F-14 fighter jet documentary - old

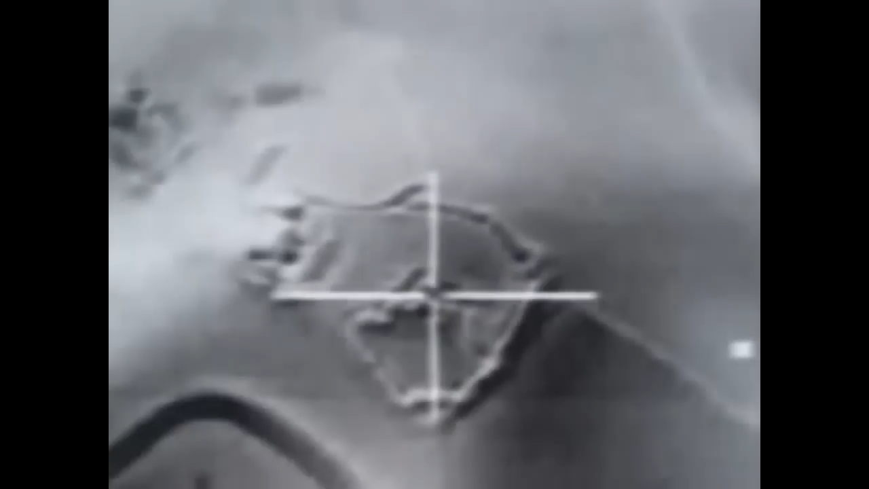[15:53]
To hunt ground targets, it relies on the Lantern,
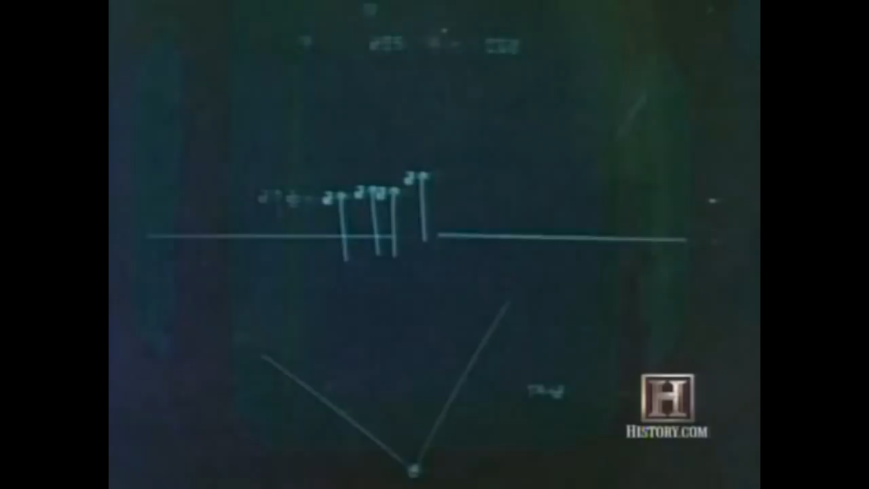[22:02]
With a proper air-to-air weapon, the jet could theoretically down the Soviet missiles. The AUG-9 was an excellent transfer to the F-14.